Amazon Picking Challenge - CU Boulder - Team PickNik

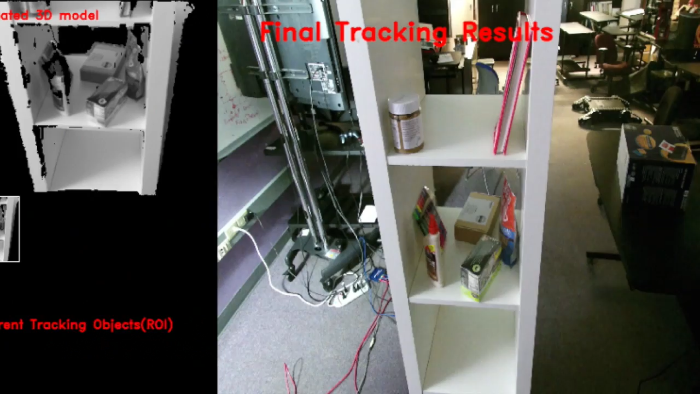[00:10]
3D perception and segmentation of products will be accomplished using color-based unsupervised spatiotemporal segmentation and motion-based object verification approach developed by Gabe Sibley's group. Live recordings from static and mobile RGBD cameras are matched against a database that has been recorded prior to the competition.